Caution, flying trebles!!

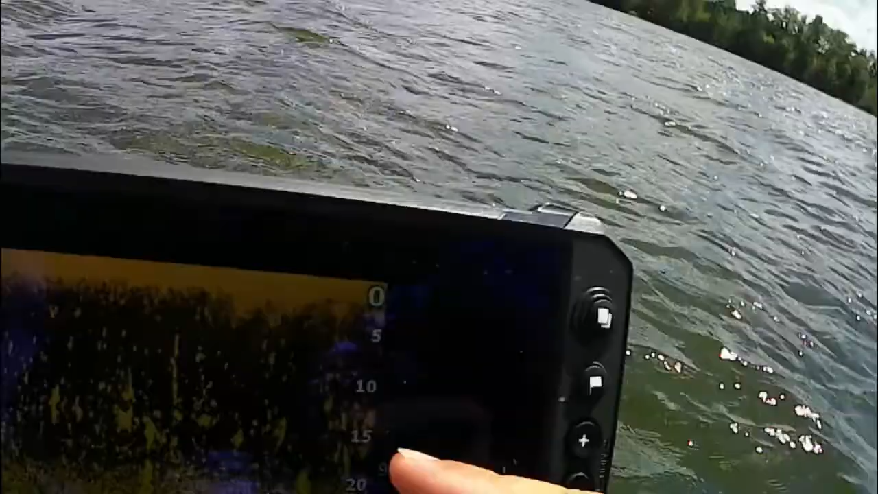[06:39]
They're all down there where the bass can get at them a little bit easier.